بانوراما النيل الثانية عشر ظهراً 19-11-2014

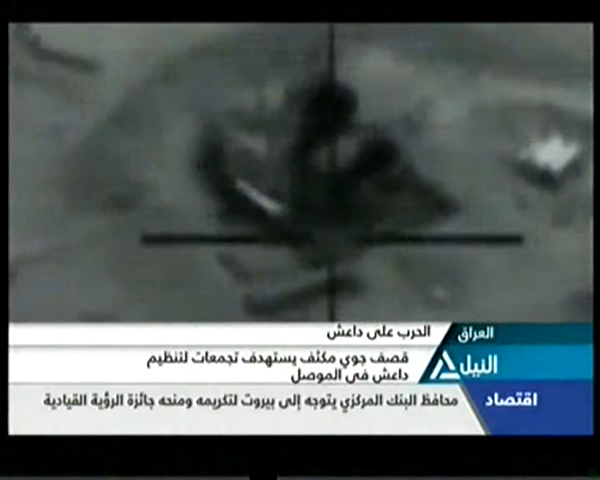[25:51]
ولا زال القصف الجوي لتران التحالف الدولي بقيادة الولايات المتحدة الأمريكية متواصلا أملا في القضاء على تنظيم داعش الإرهابي وتطهير المنطقة والعالم أجمع من عماله الإجرامية طيران التحالف قصف بشكل مكثف تجمعات للتنظيم في مناطق متفرقة ومتعددة في الساحلين الأيمن والأيصر من مدينة الموصل وبينهما مستودعا للتنظيم بناء على معلومات استخباراتية دقيقة أستندوا إليها في الوقت ذاته قصفت طائرة بدون طيار
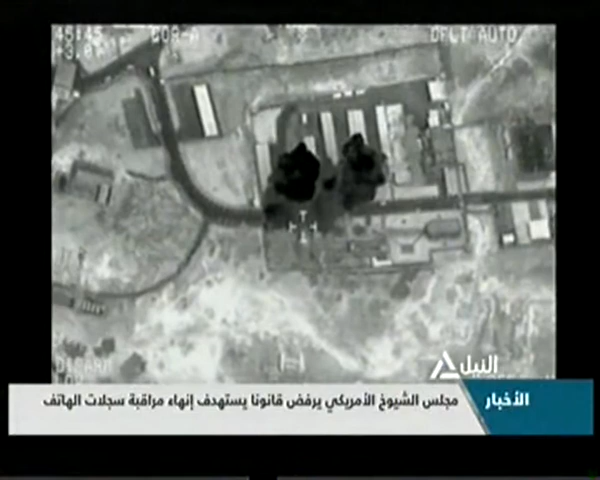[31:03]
قصف جوي ومكثف يستهدف تجمعات لتنظيم داعش في الموصل والأمم المتحدة تقول إن جراء داعش في العراق ترقى لحجم الإبادة الجماعية